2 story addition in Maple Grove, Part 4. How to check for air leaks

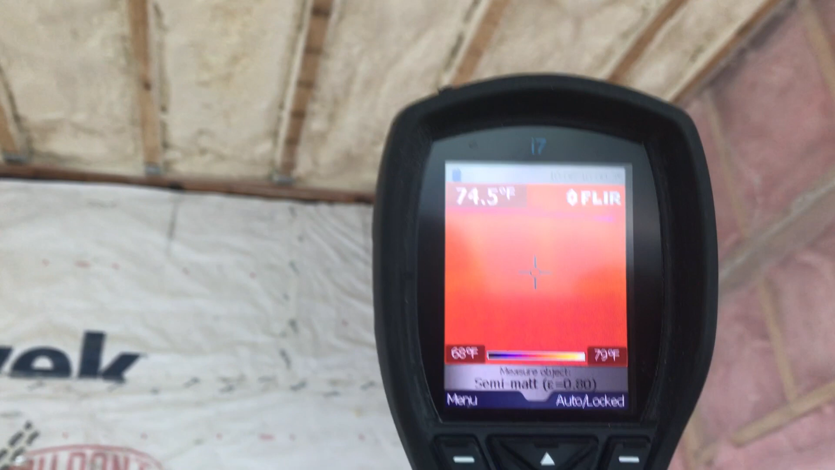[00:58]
On screen: spot 74.5°F, scale top 79°F, scale bottom 68°F
look at it see that dot blue hole
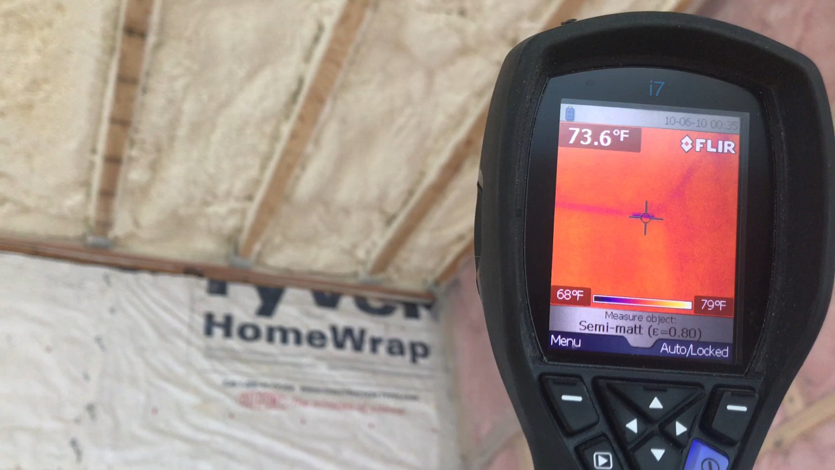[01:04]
On screen: spot 73.6°F, scale top 79°F, scale bottom 68°F
over there that's the spot that is missing insulation so everywhere where
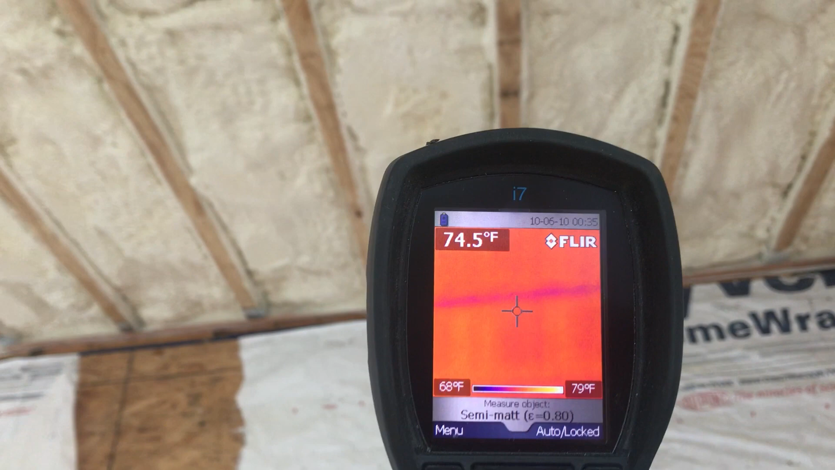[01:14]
On screen: spot 74.5°F, scale top 79°F, scale bottom 68°F
there is a blue line in the winter we're gonna have frost so what are we gonna do we'll install Thor max insulation over there and
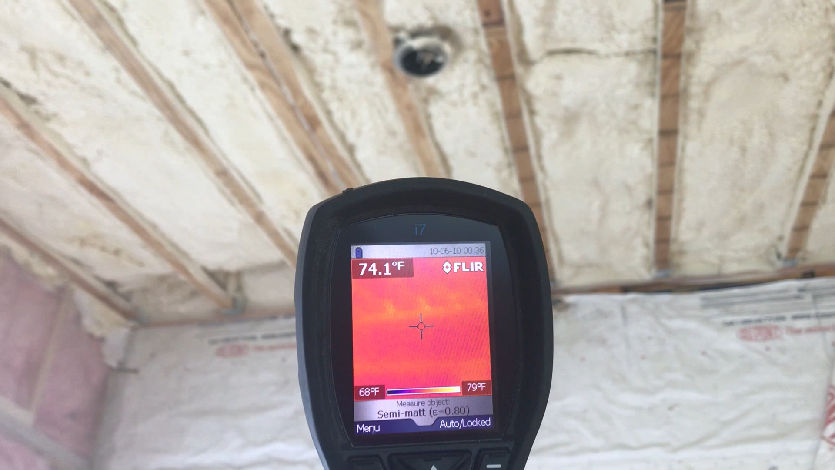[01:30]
On screen: spot 74.1°F, scale top 79°F, scale bottom 68°F
install a little bit of Thor max also on the ceiling and create like
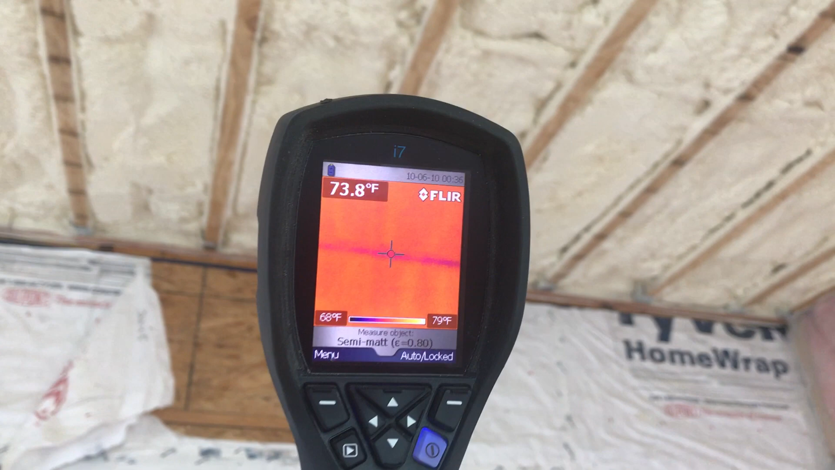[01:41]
On screen: spot 73.8°F, scale top 79°F, scale bottom 68°F
a cornice because on that side where we installed the ledger board over there it didn't get insulated